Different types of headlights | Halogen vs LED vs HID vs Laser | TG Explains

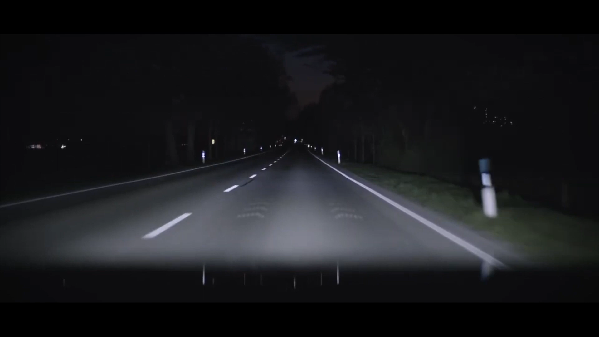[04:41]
This is what produces the LED light. LED headlights do not make use of pressurized gases within their design as is the case in both halogen and HID headlights. Instead, LED headlights discharge light through semiconductors or diodes.